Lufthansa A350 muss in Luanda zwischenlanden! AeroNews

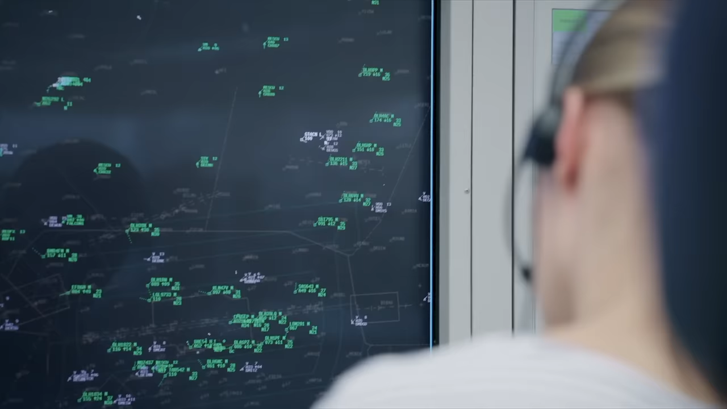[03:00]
mit eben diesem Code versehen und so lässt sich dann der Punkt auf dem Radarschirm als zum Beispiel Lufthansa 575 identifizieren.